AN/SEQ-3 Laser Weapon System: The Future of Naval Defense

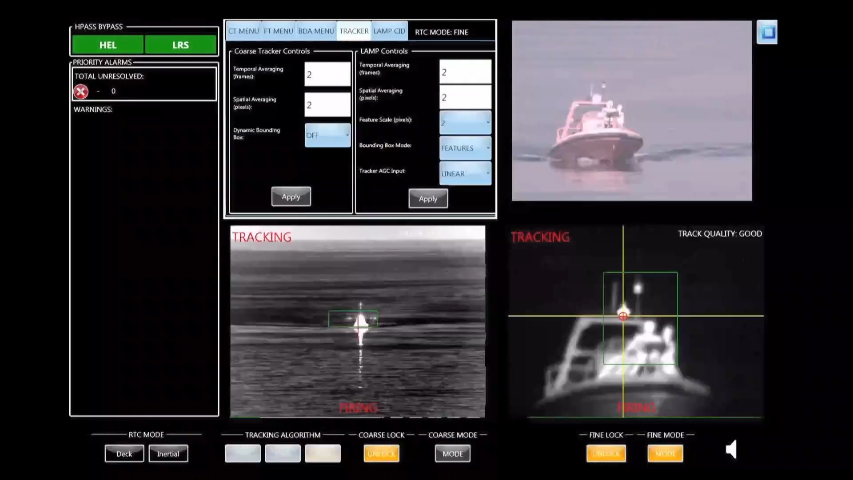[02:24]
In certain scenarios, these can be particularly dangerous, especially when loaded with explosives and directed toward larger ships.
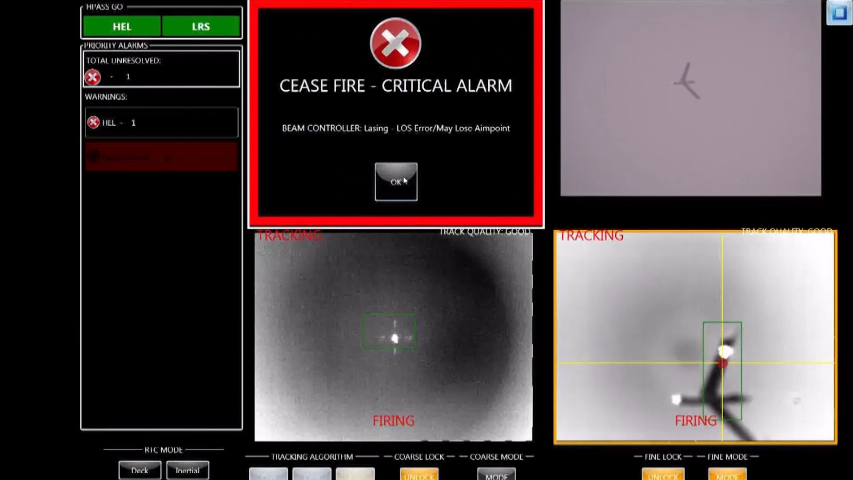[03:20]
often causing the material to melt, ignite, or vaporize. For a drone, this could mean disabling key components like sensors or control surfaces, causing it to crash.
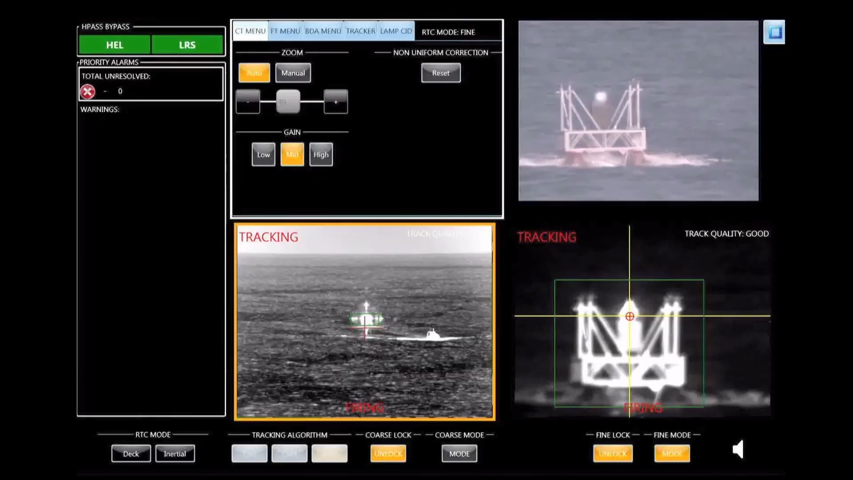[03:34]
For small boats, it might mean puncturing the hull or destroying the engine, rendering it inoperable.